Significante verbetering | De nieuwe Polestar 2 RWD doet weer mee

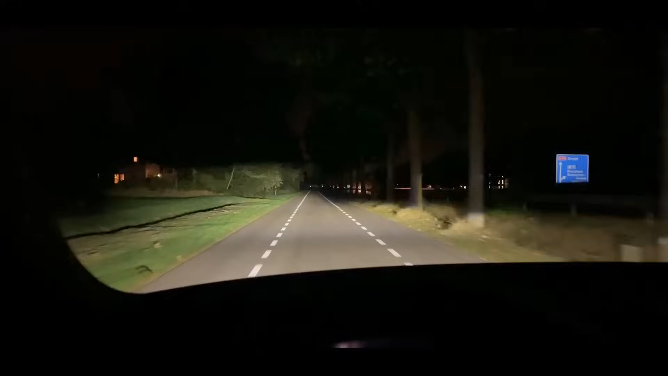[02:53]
die een voor- of tegenligger actief uit het lichtbeeld kunnen filteren, mistlampen met bochtenfunctie en techniek als een adaptieve cruise control en pilot assist.